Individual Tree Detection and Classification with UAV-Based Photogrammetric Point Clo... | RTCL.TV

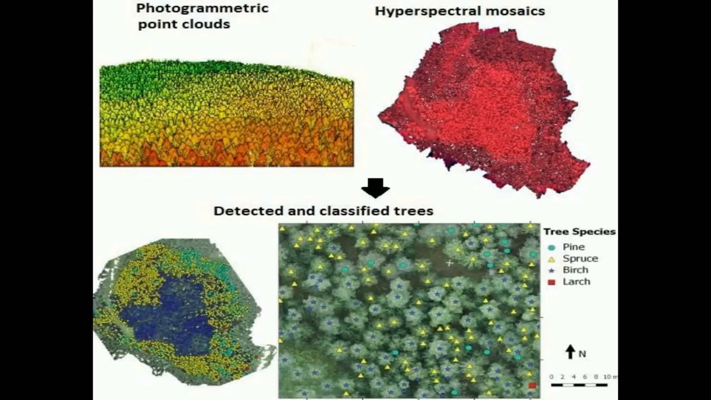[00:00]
This study investigates the performance of UAV-based photogrammetry
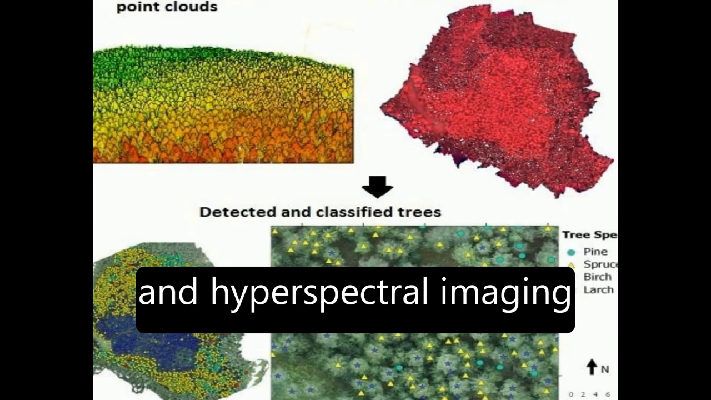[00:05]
and hyperspectral imaging in individual tree detection and species classification in boreal forests.